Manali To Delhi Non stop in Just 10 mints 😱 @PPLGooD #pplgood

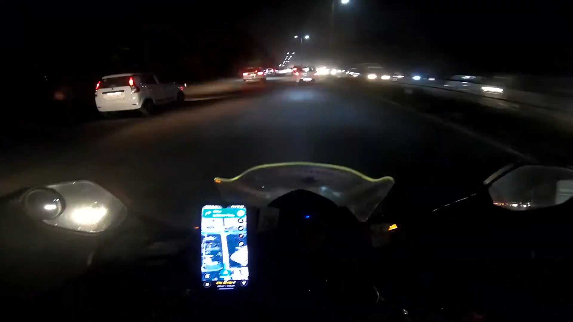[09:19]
हो गया ता अंदेरा और हम पहुंच चुके थे चंडी
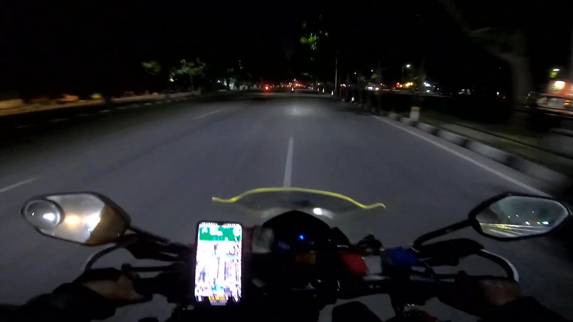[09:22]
गड़ा और फिर बाई हम काफी चाफ़ी जाब ट्रैश्यकुक्स सांदा करना पर भाई उस जाब भाई वीडियओ नहीं बना पर काफी जगय भे क्या था खाली हाली बताれ मज़ा आगया था फिर भाई हम
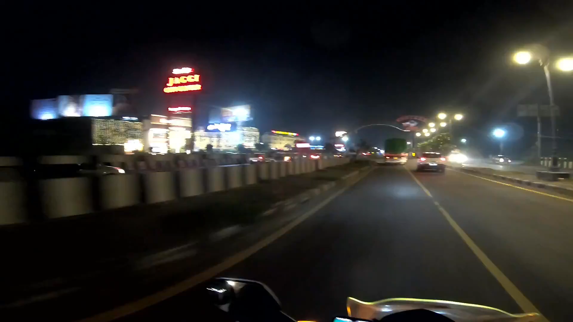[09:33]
हाइवे पर निकला और भाई हम फोंच गए हर्याना और अब जो लग रहा भाई और अब को बता दू कि मैं दिल सोरी मनाली से
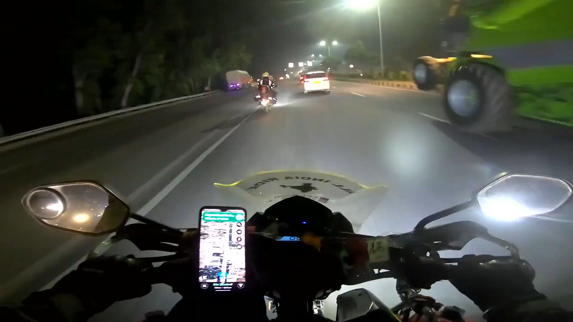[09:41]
निकला था मैं और अभी रात के जो नो भाई सब यहां बे बच चुके हैं सारे 11 तो मुझे लग रहा भी घर पहुंचने हैं भाई मतब एक या दो बज़ेंगे मतब काफी
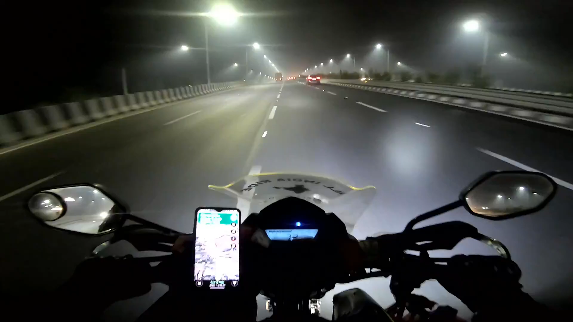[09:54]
टाइम लग गया पर भाई मैं कंटीनियो चलता रहा कि रुकता रहा फिर चलता रहा और मतब कहीं स्� सुलो यह भाई ट्रक भाई साब पूरा रोड को
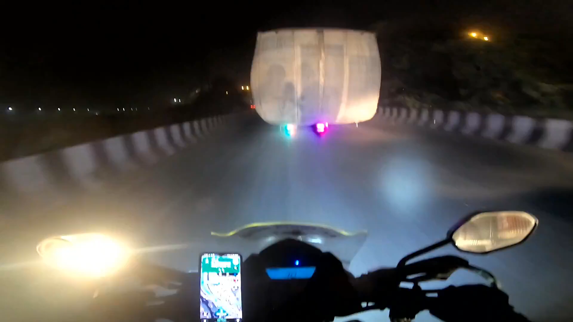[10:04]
घेड के चल रहे हैं जैसे ही भाई हमने दिल्ली के अंदर एंट्री कर रहा है यहां पर हमें जाम का सामना करना पर आप और वह भी खातरनाग वाला जाम भाई बहुत दूर ता काफी लंबा जाम था पता नहीं क्यों रोड बन रहे थे हैं क्या सीनता
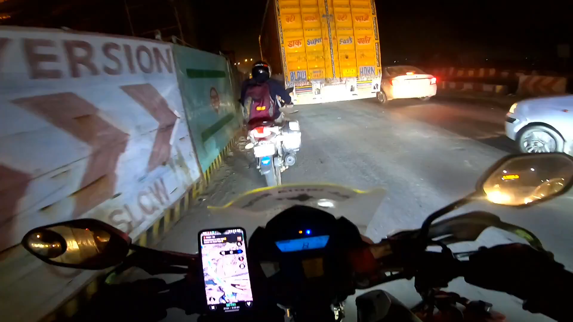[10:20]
समझें नहीं आ रहे था पर काफी जादा खतरनाग जाम था और इसी जाम को भाई चीरते फारते फानली हम पहुंच
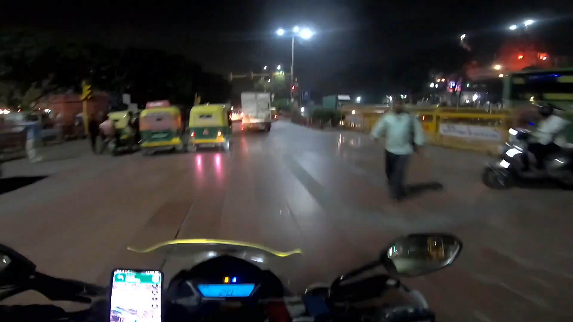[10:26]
गए बाई चांदनी चौक देख लो आप और हम दिल्ली के अंदर पूरे प्रॉपर